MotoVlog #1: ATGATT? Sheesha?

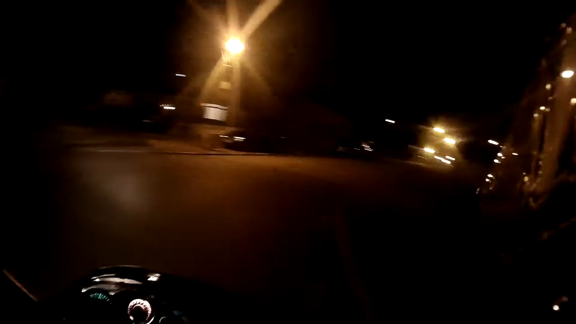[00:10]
It's been an eventful night. Now it's time to cruise. The weather's nice and cool as well. It's not too hot, not too cold.
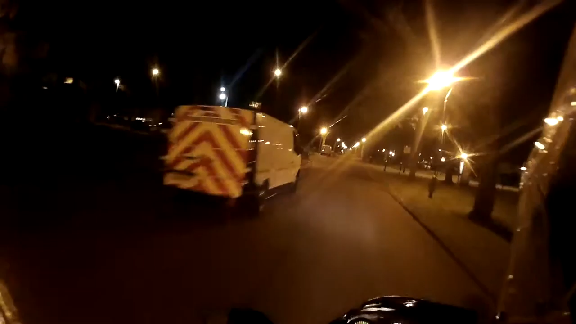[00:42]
Clear both sides. I'm not actually wearing my gloves, which I know is bad, but I'm not wearing my jacket either. I've just got generic as the jacket on at the moment, just doing the job. I'm not sure if it's waterproof, but
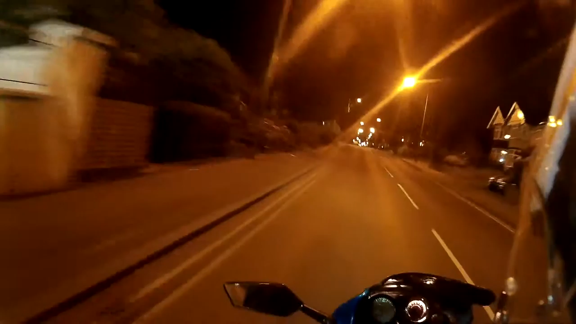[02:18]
Oh, fucking potholes. Ah, don't change. Ah, oh, you fucking...
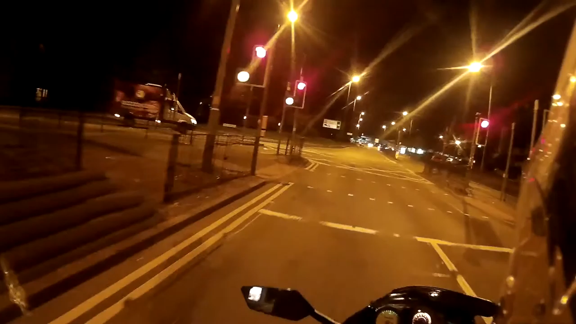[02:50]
Ah. The old Nissan showroom used to be on that corner, further ahead, on the right. But they've moved now, they've moved further up.
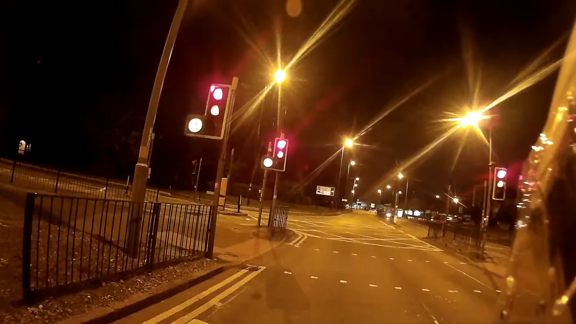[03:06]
Colliers, yeah, they used to park the GTRs inside. But they've moved further up on the right, as you can see there.
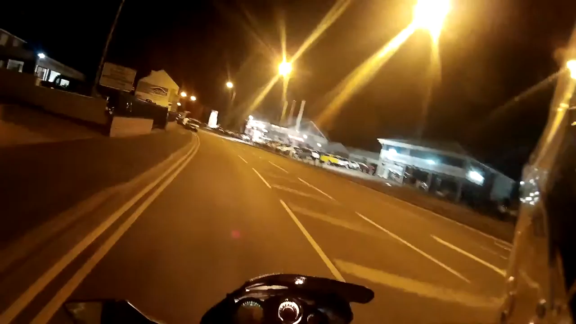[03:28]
Might be able to see a GTR as well.
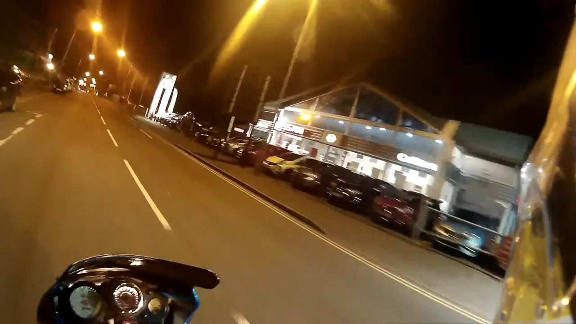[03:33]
They're not there, so they might have moved them. It's getting a bit windy now, I'm not sure if the mic's picking that up or not. If it is, I apologise. These bicycle markings, can we park in these?